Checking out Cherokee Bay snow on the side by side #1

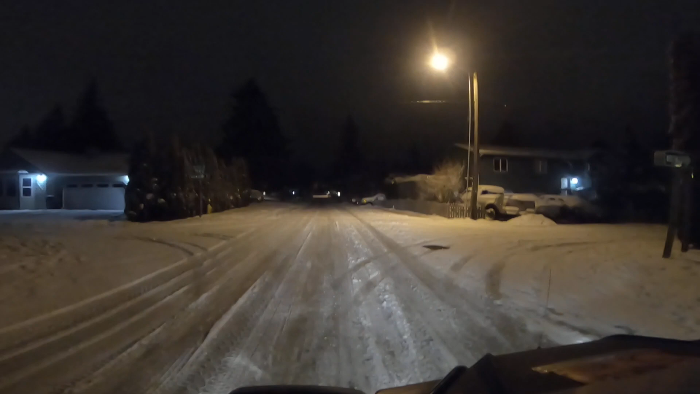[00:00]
All right, we're out here on the side-by-side, Kajon and I. We're playing in the snow somewhat. She's a little scared.